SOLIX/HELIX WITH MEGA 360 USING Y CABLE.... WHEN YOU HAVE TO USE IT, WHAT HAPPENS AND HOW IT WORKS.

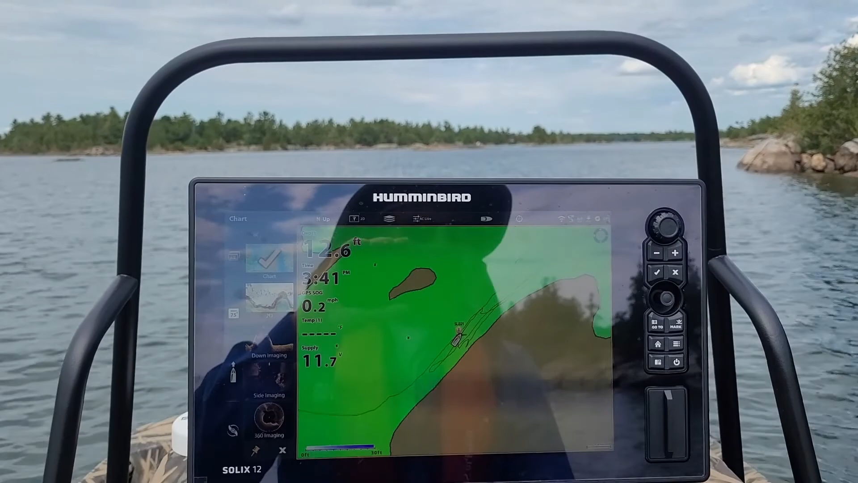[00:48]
On screen: speed 0.2 mph
pretty ambiguous of what happens when when that is defeated but I
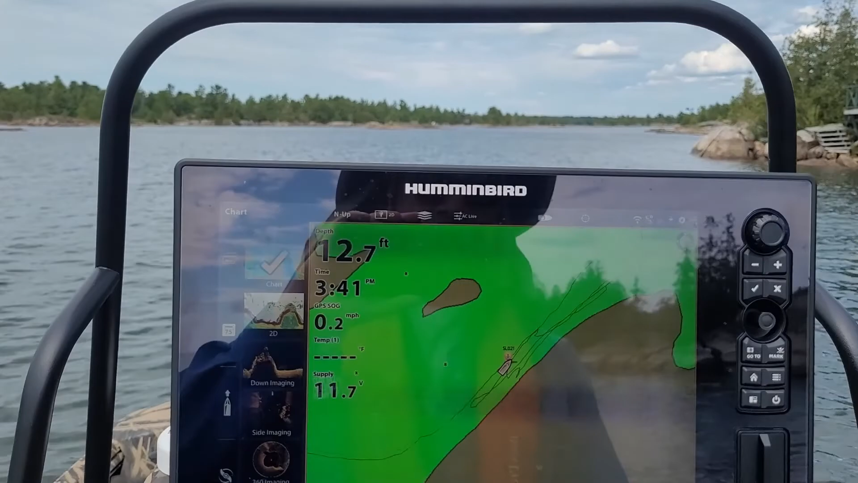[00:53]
On screen: depth 12.7 ft, speed 0.2 mph
just wanted to show you basically what how the system works and how you can get it working so this is just on the nav screen you would just touch your 360 imaging screen
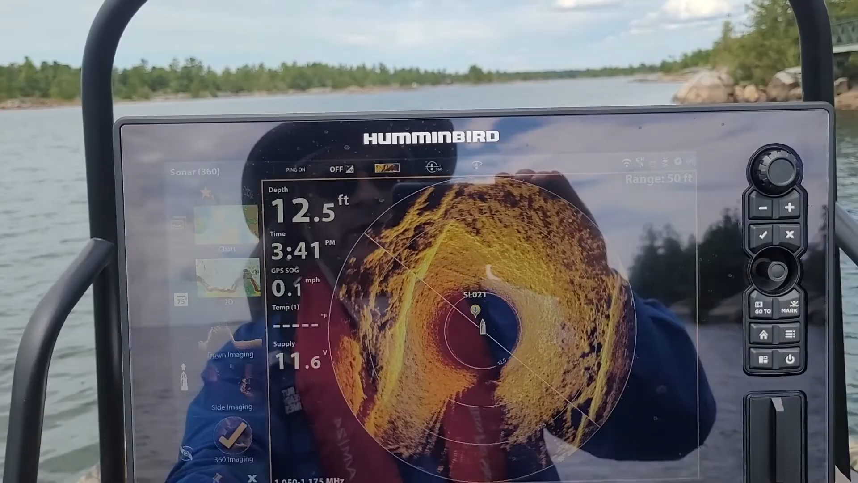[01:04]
On screen: depth 12.5 ft
and in this case I'm in this small channel here it's all rock
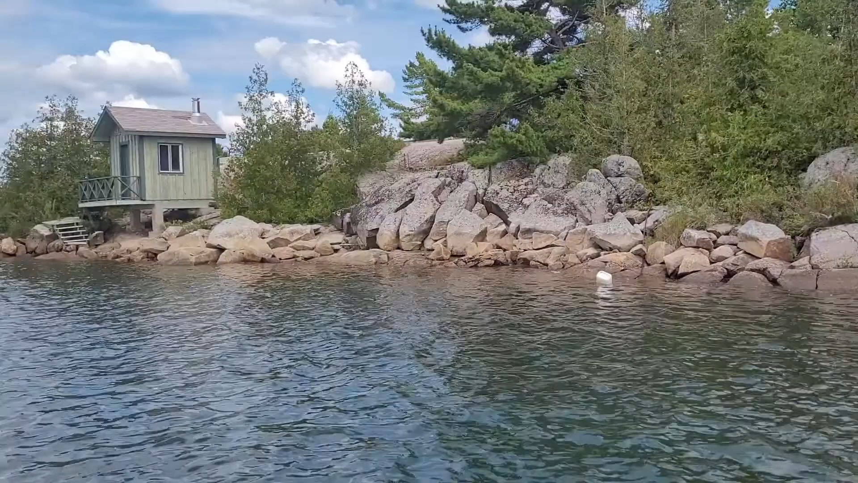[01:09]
on each side basically small channel with rock
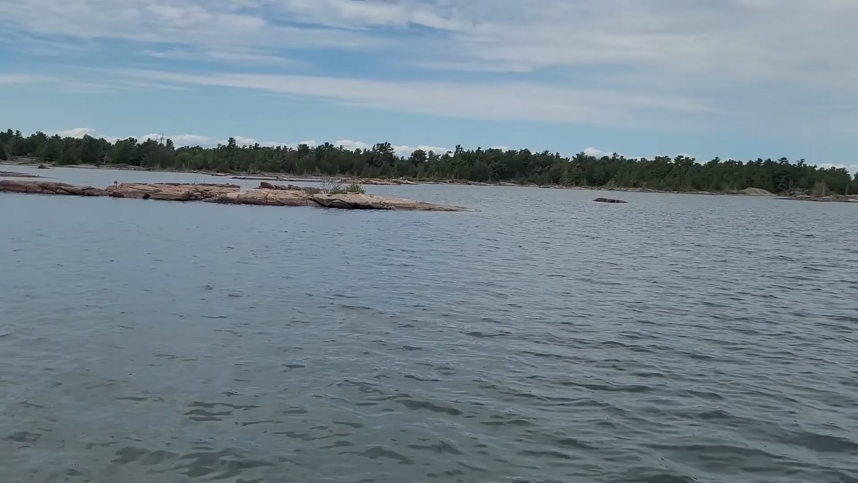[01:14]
walls and you can see it very clearly on the scan you can see the one side of the rock
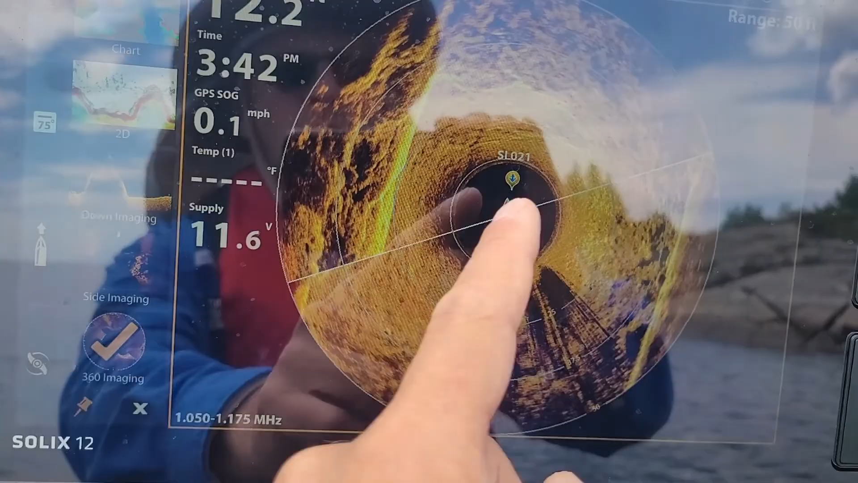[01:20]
On screen: speed 0.1 mph
wall and the other side of the rock wall it gives good soundings maybe there's a few little fish there but
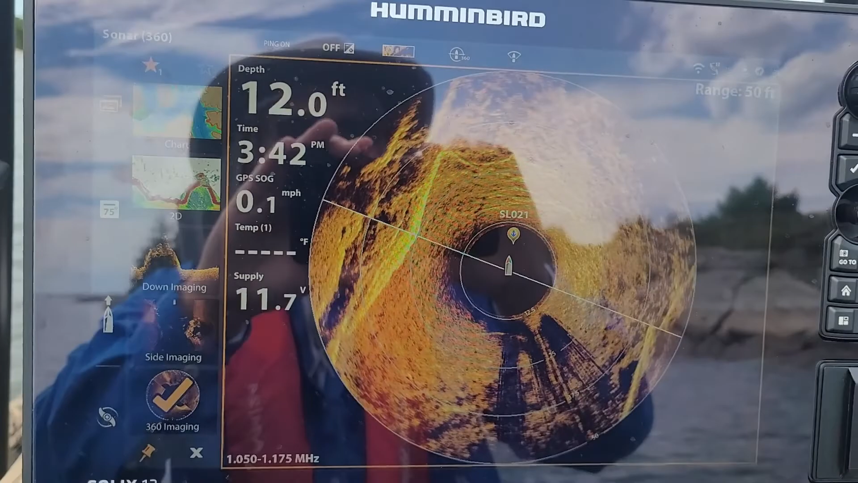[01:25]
On screen: depth 12.0 ft, speed 0.1 mph
so this is in the 360 mega mode and all you do basically
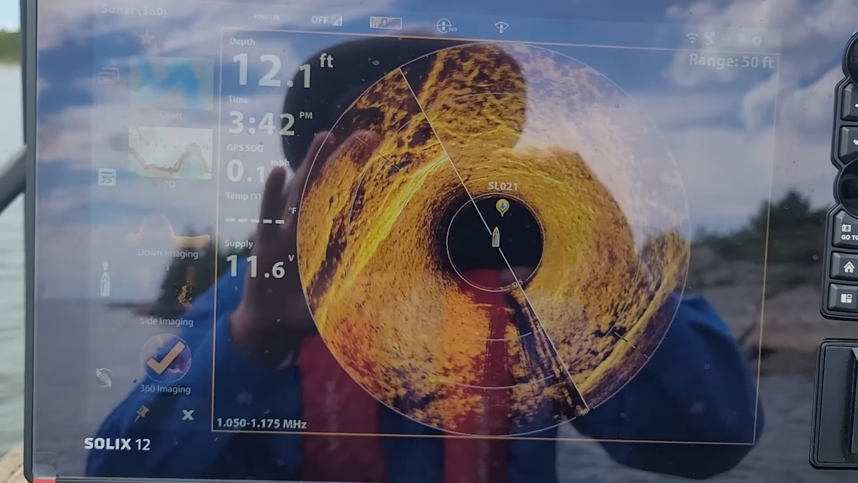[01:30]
On screen: depth 12.1 ft
when you want to switch to side scanning I'm in I'm locked in position right now but you just push side scanning it
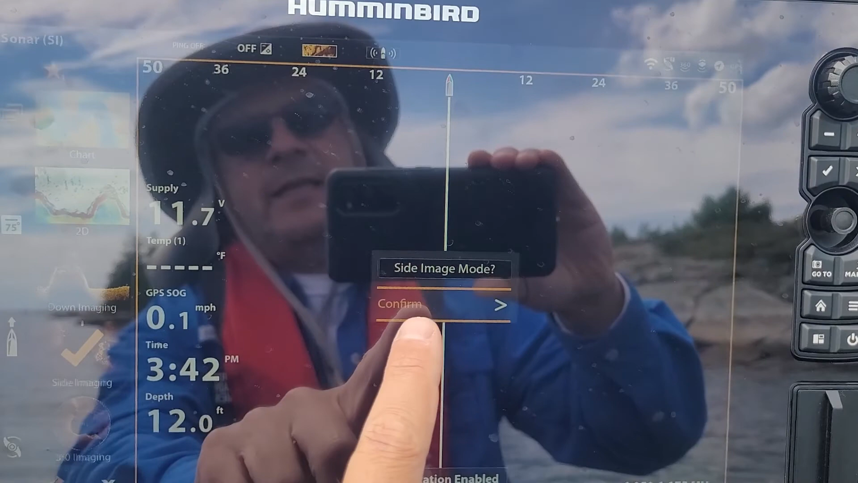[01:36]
On screen: depth 12.0 ft, speed 0.1 mph
asks that you want to do that and it's you say yeah and then it
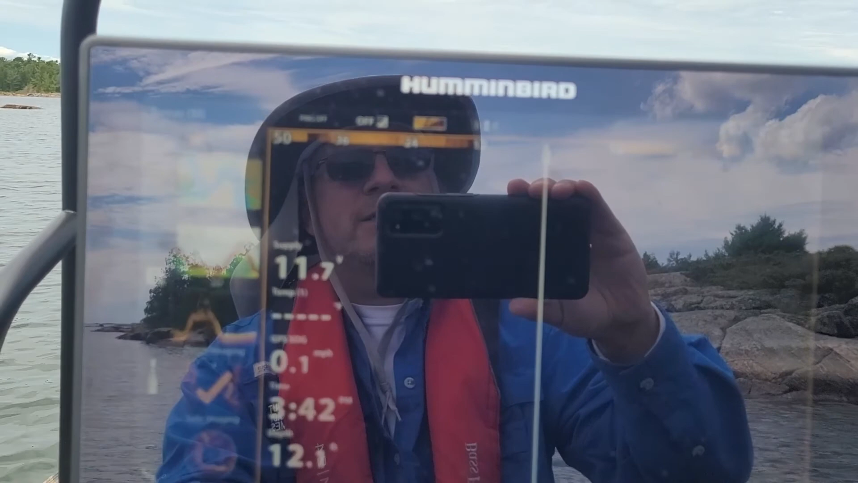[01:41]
starts side scanning using the front
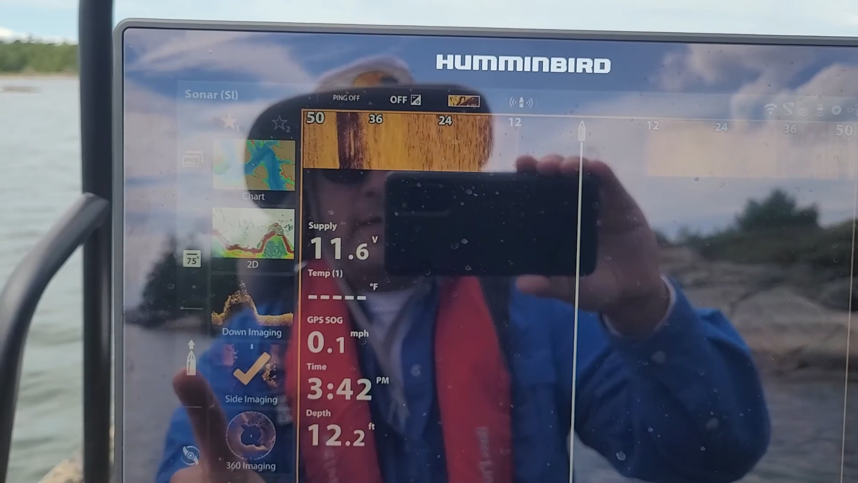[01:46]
On screen: depth 12.2 ft
uh 360 mega imaging transducer so all it does
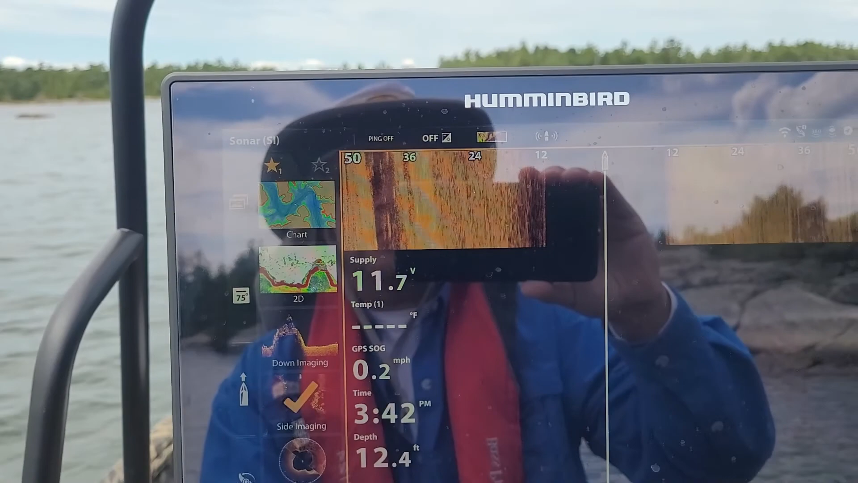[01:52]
On screen: depth 12.4 ft, speed 0.2 mph
is it just stops the rotation of that uh the mega 360 and puts it in a you know
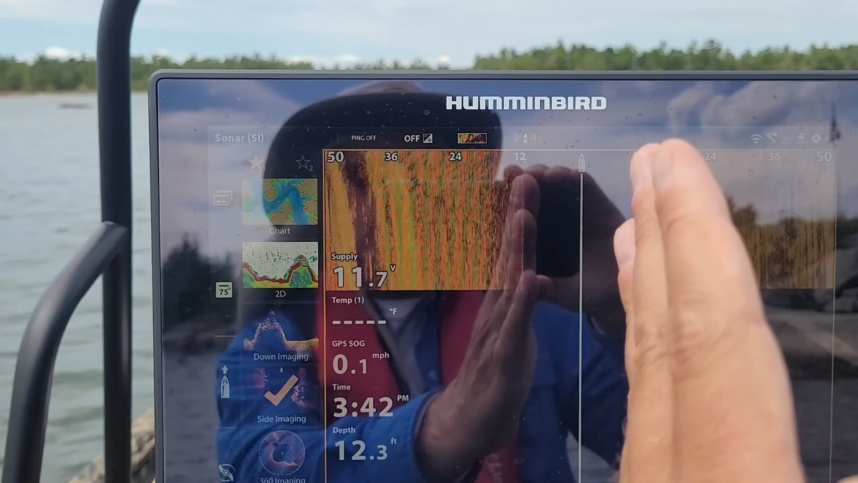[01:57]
On screen: depth 12.3 ft, speed 0.1 mph
in a straight position like that and then starts side scanning so basically the rear transducer that
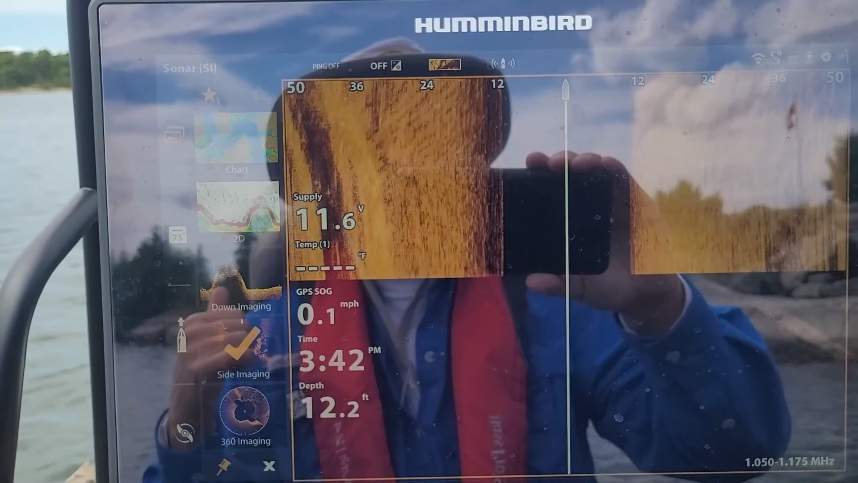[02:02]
On screen: depth 12.2 ft, speed 0.1 mph
the you know the hummingbird uh the Solix 12 comes with and all the other whatever it doesn't matter the helix and all the rest of them uh
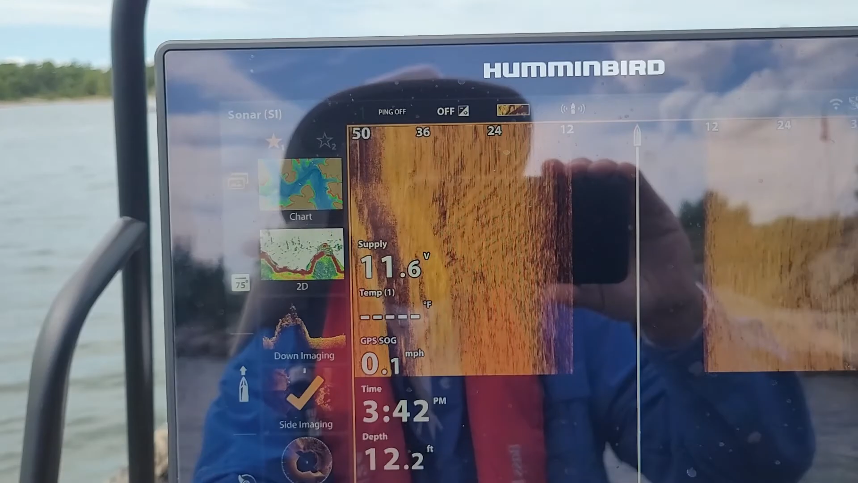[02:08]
On screen: depth 12.2 ft, speed 0.1 mph
it basically just defeats that it doesn't use that anymore and you it's
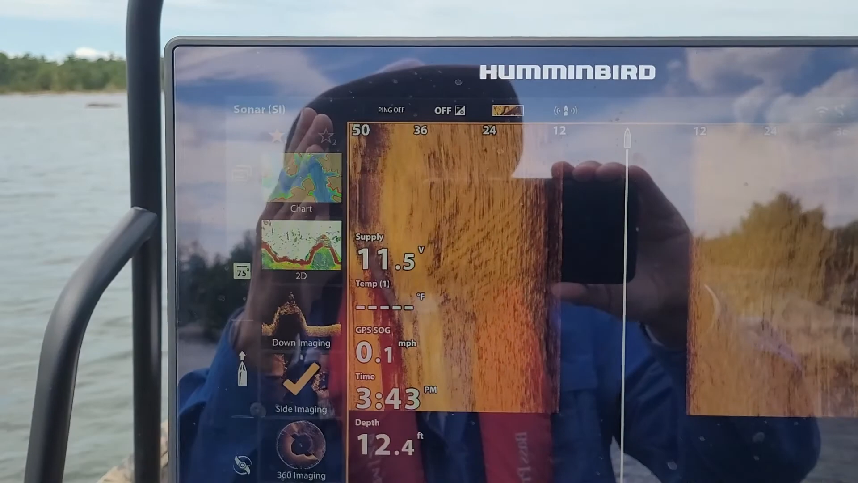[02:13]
On screen: depth 12.4 ft, speed 0.1 mph
on the the mega 360 transducer so the only downside of that is of course
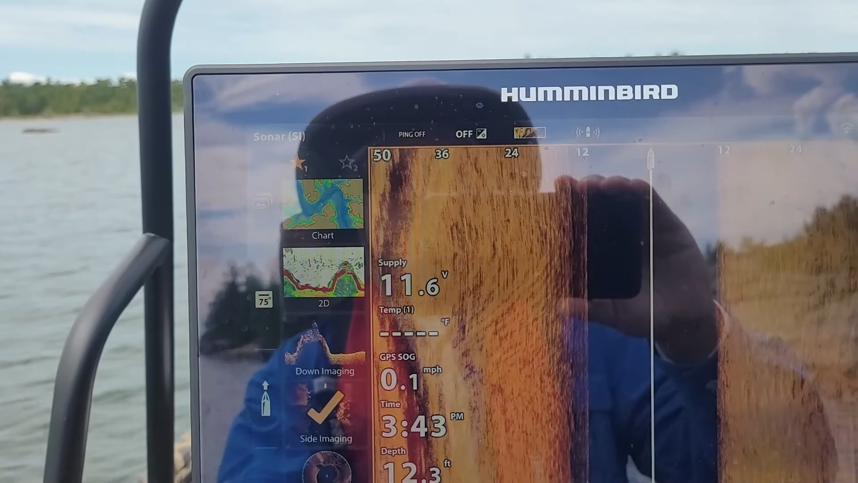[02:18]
On screen: speed 0.1 mph
is that uh when you're on plane you obviously don't have the ultrax unit in the
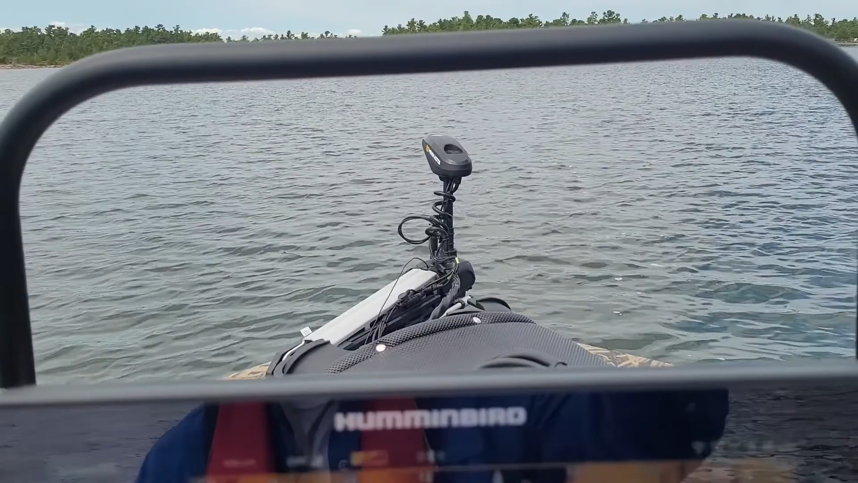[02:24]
water so you don't have mega side imaging capability when you're using your uh you
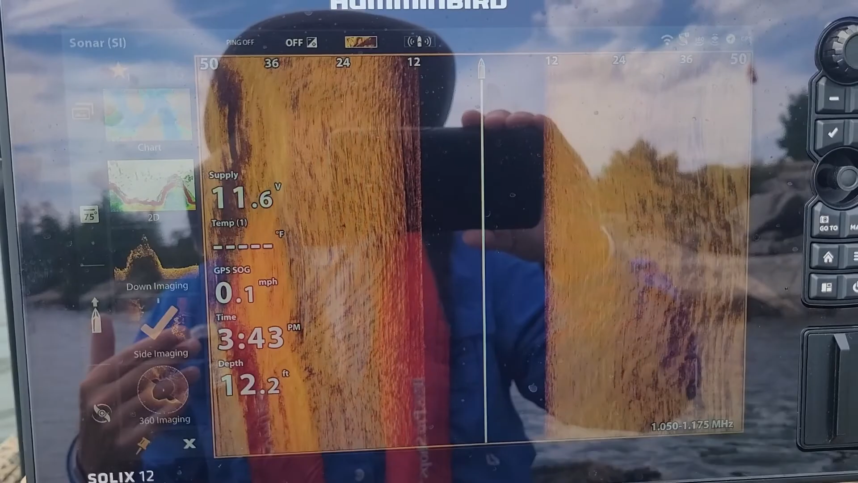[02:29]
On screen: depth 12.2 ft, speed 0.1 mph
know your rear gas engine um and of course when you switch to uh
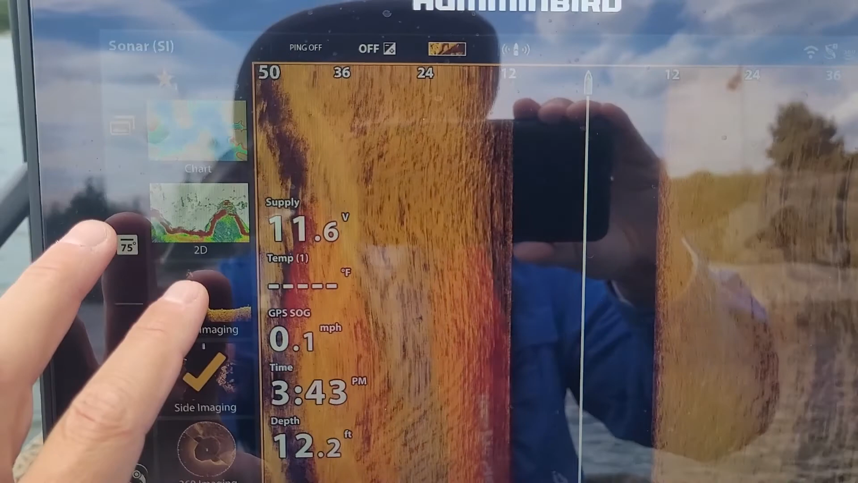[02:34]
down imaging uh that is using the uh rear transducer